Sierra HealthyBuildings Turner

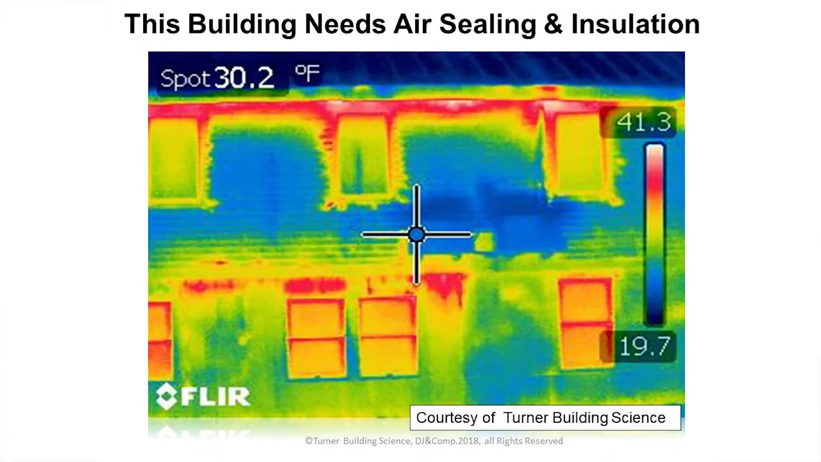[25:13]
On screen: spot 30.2°F
thing to do so this is an infrared thermograph taken of the outside of a building um where this x
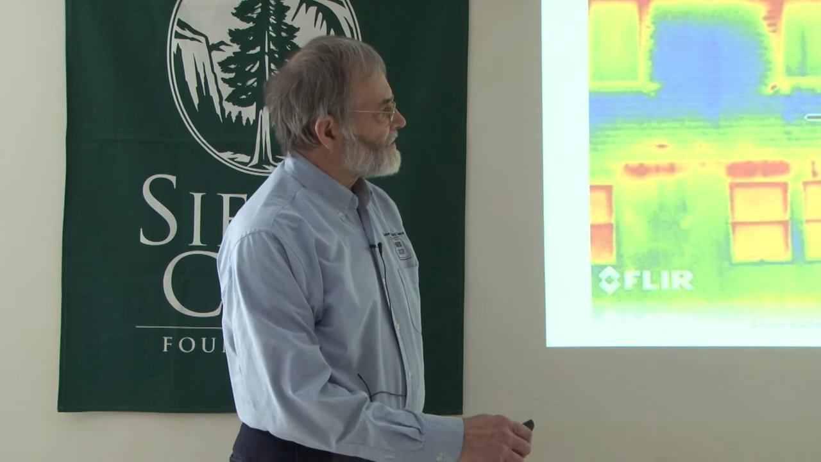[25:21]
is it says
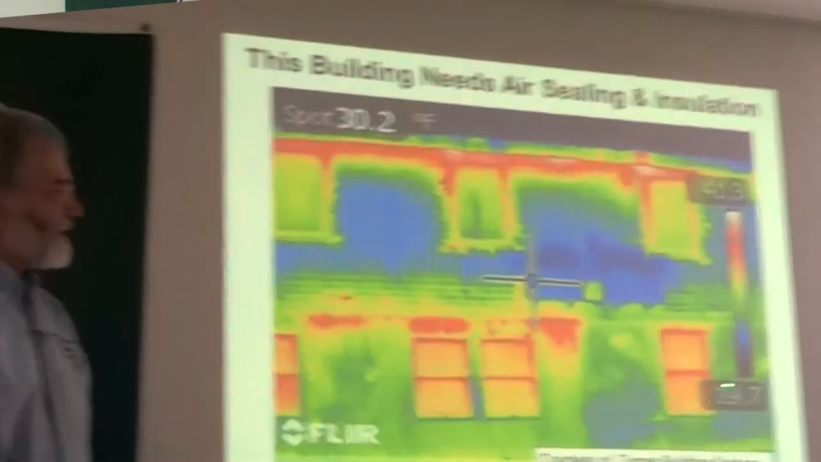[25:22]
it's 19 degrees there so
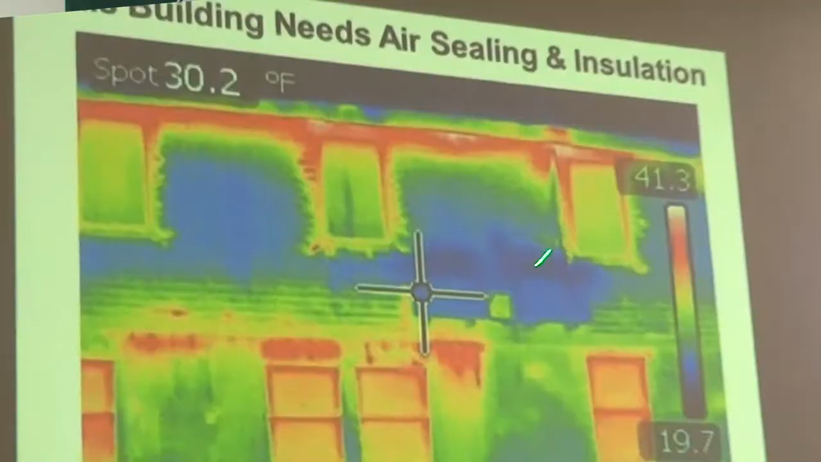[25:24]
On screen: spot 30.2°F
this is a two-story building and where it's dark they actually did a great job of insulating it see these wispy light
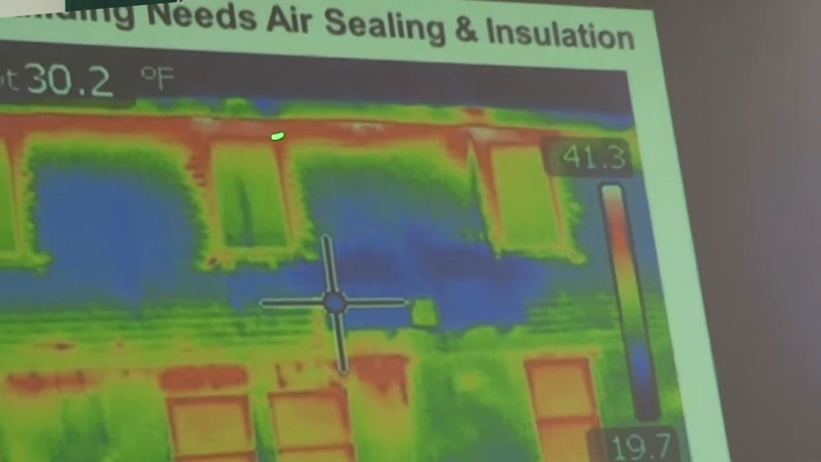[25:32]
On screen: spot 30.2°F
bright spots here is where the heat's leaking out of the building um and and this this has taken i got a couple of ten thousand dollar cameras but in the advent of of stuff this is this is
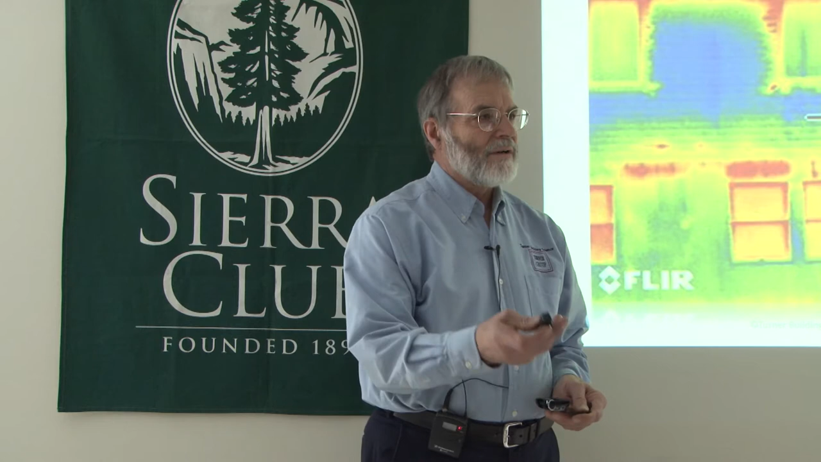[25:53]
for 300 bucks so you don't need a ten thousand dollar camera anymore to figure out where heat's leaking out of a building um this was bought from my galaxy 4 and it worked great i had to put an adapter on it to make it work in my galaxy 8 but it it still works so but now you've gone from something that's prohibitive for someone to own that hey if you've got if you aren't on fixed income just barely making it 300 bucks is a manageable expense to be able to
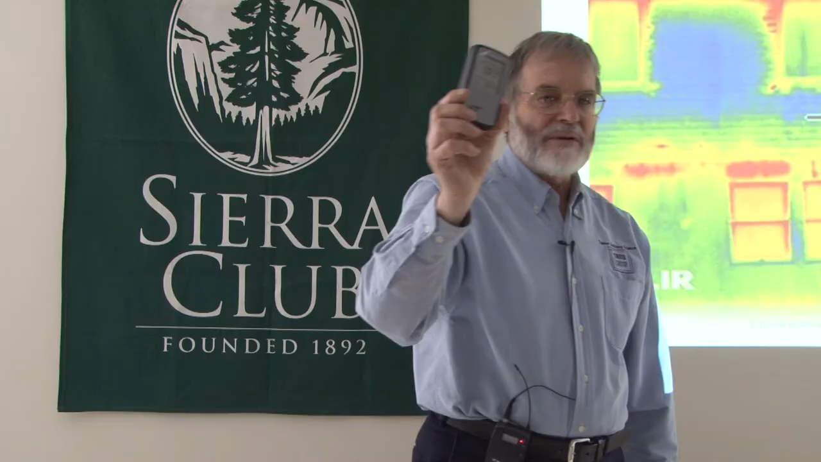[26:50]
radon's at acceptable level or not none of this technology existed five years ago so the knowledge that's available for having good indoor air quality and comfort is incredible
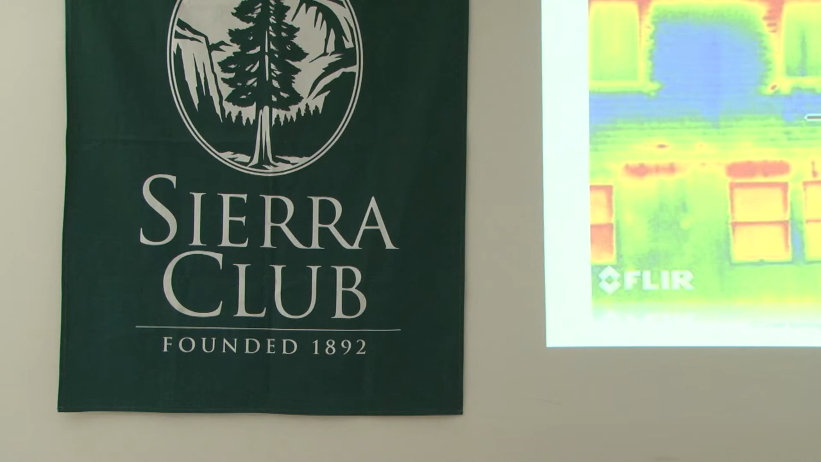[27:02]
and you can go to any auto parts store and for 50 bucks buy an infrared thermometer that tells me that wall is at 70 degrees f so you don't even have to buy an infrared camera if you would just
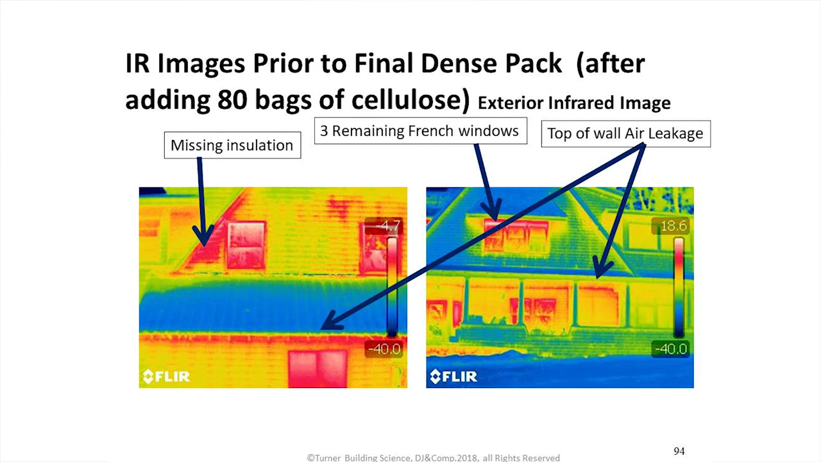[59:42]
thermography of after my first round of dense packing with cellulose so we